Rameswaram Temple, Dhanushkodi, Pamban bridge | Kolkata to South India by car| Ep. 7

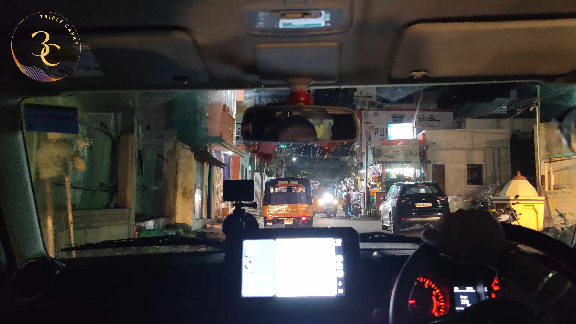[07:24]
काफ़ी भीड़ है क्योंकि ये पूरा टेम्पल लोकेशन है तो इसकी बहुत भीड़ है, बहुत मतलब एकदम नैरो गलीज है।